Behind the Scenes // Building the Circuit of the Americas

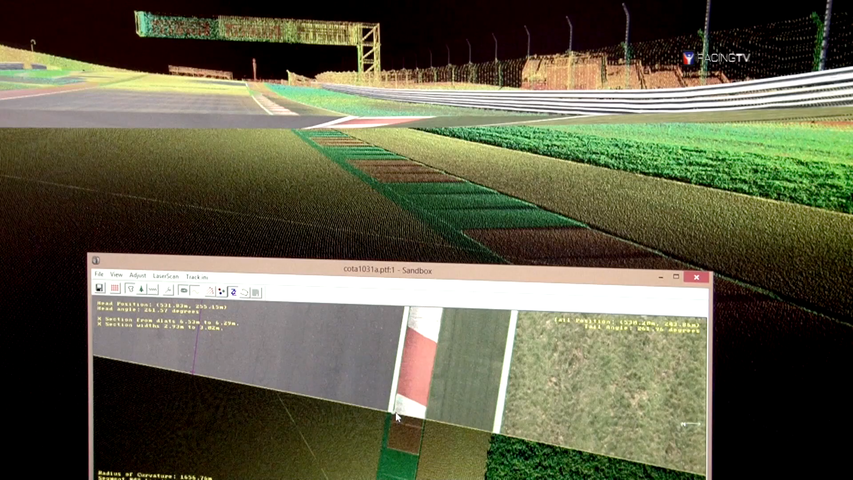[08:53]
So while we model from the top-down perspective, our tool is able to analyze the point cloud data beneath the track surface that we've modeled and conform the surface to that. So you can see here, the track that we've modeled is just running flat from the previous segment. But we're able to go in and tell it to analyze the points beneath it.
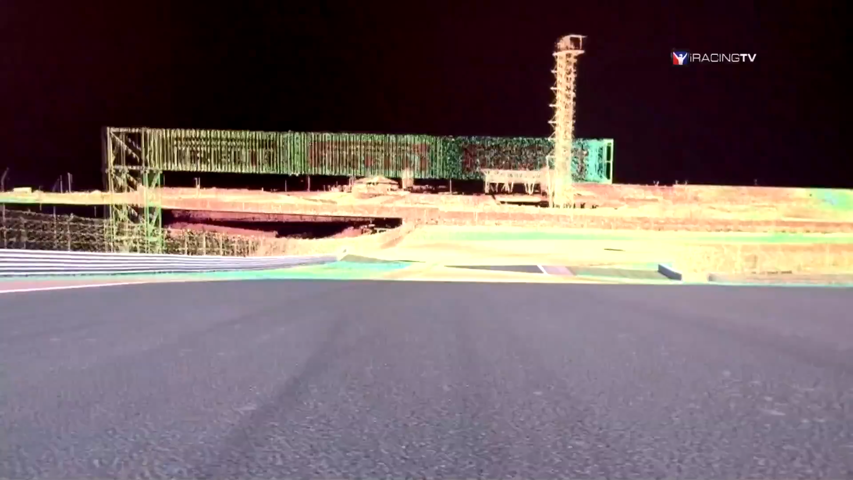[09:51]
So we're able to get essentially any subtlety or nuance in the racetrack that appears in our laser scan that has points within millimeters of each other so nothing is missed and translate that into the racetrack that we modeled.
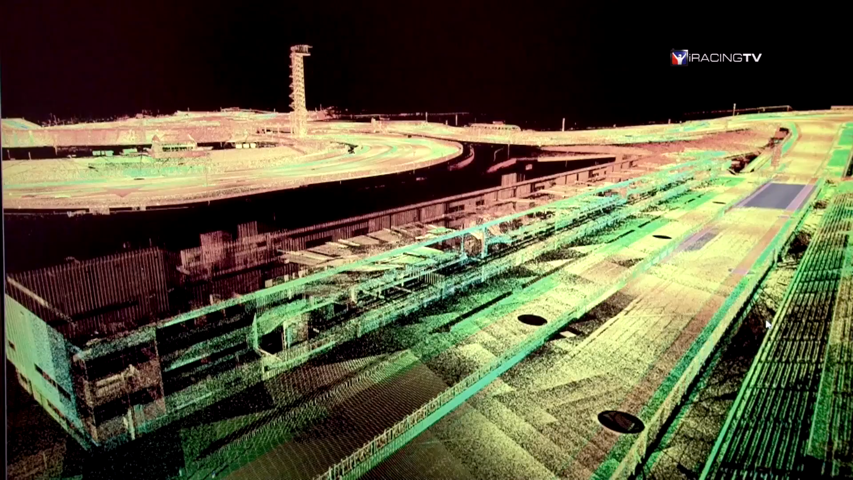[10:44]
It was just completed and the buildings here are architecturally very interesting and our artists are really looking forward to creating them. You can see here we're looking again at the laser scan and this is the garage and
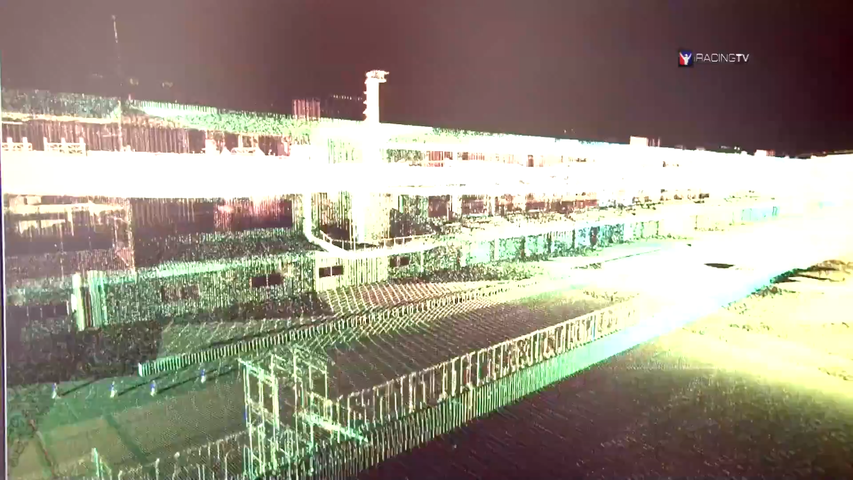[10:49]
suites facility that goes along the main street.
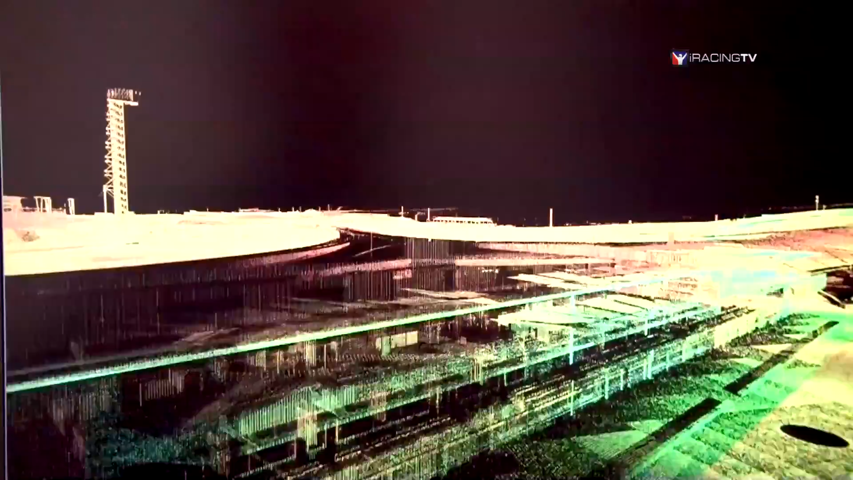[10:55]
So what we'll do is we will take this scan data of just this building and then we will combine
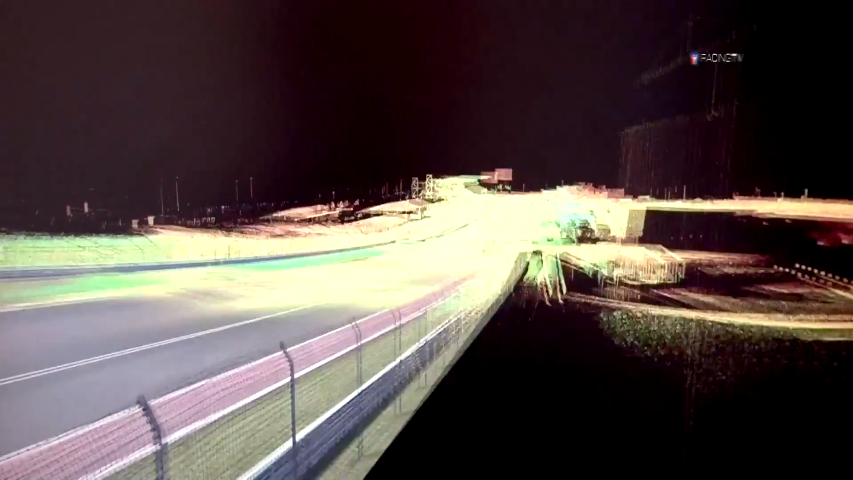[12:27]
We're able to get these objects exactly where they need to be just inherently because of the point cloud data. So we build the objects to where they are in the point cloud in our 3D tools.
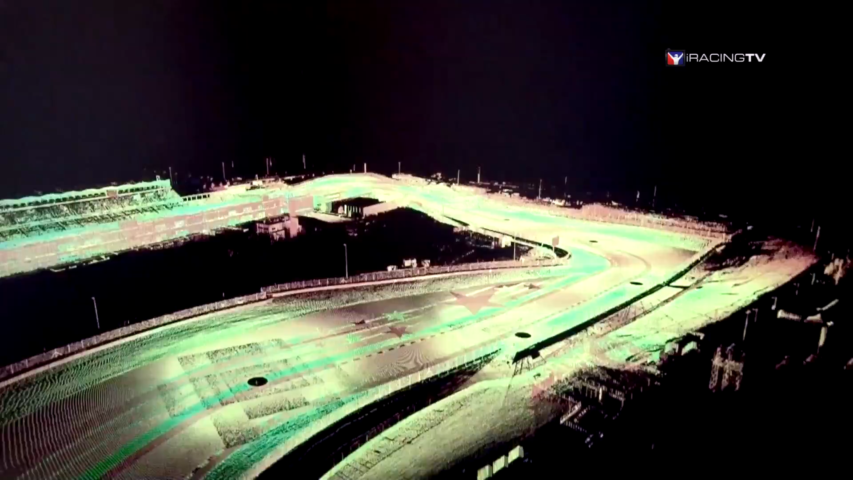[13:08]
So here we are viewing Circuit of the Americas from 77 meters up
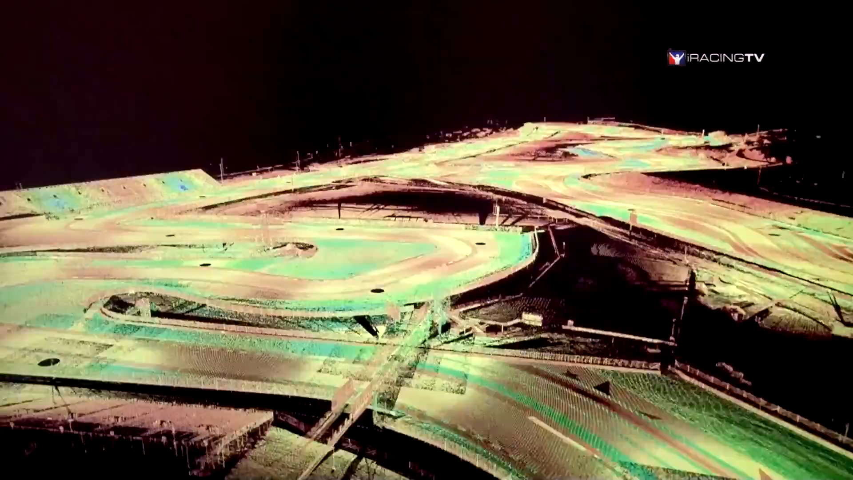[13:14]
from the observation tower from the safety of your home.
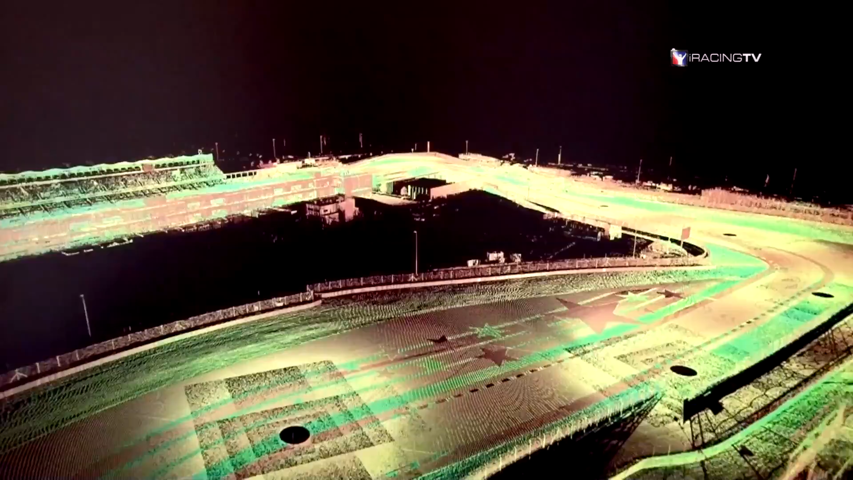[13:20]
One of the unique things about this track is just the artistry and detail that they put into their runoff areas. And all this track should take about a year and a half worth of man hours to recreate. But we expect we'll be able to do that in about a six month period when it comes to real time.
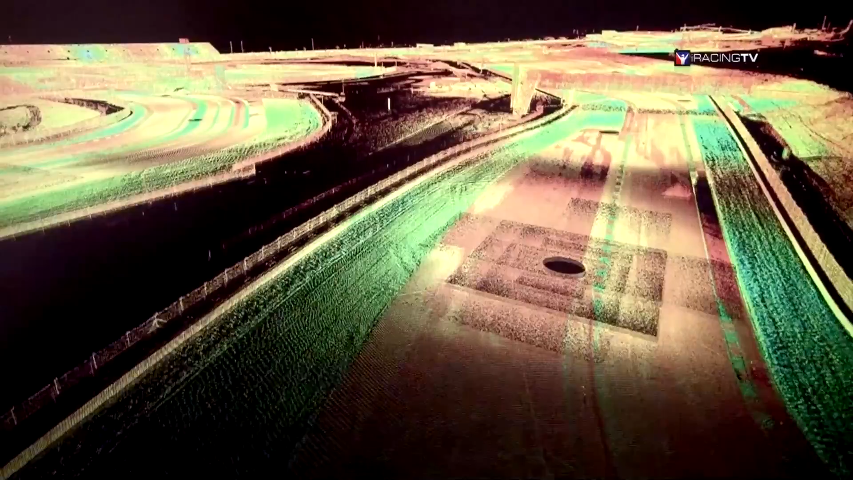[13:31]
We're able to do this because we have a large team of artists who are all able to work on the track at the same time. And they're able to all contribute in different ways to the track.